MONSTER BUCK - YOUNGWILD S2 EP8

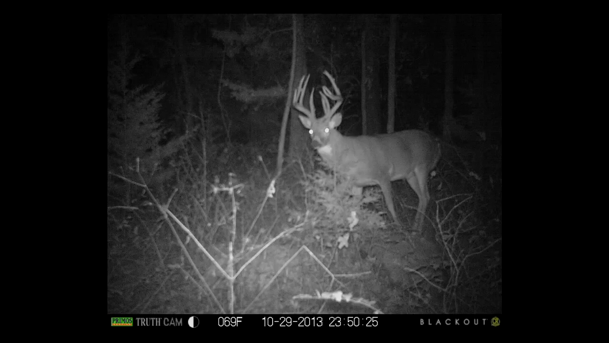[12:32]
We pick him up at midnight on a trail camera, and there's two pictures. Now, the camera's there year round, and there's multiple cameras on this place. But somehow, all these other bucks, all these other doe are on these cameras, and he somehow is able to live on this particular farm without us ever seeing.